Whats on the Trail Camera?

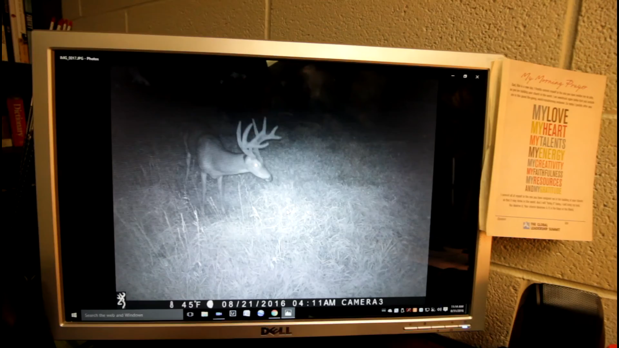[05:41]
Tripod buck. Last year he had palmation right here. And it looked like a tripod. It was kind of cool. This deer is a deer I call Tank. And it's because he looks like a tank. But he is just a monster mainframe 9. He's got 3 on this side. Or 4 on this side. 5 on this side. And then he's got a little flyer or kicker off of his main beam. But he is just a giant buck. You can see that kicker right here. Who I'm really excited about the opportunity to hunt.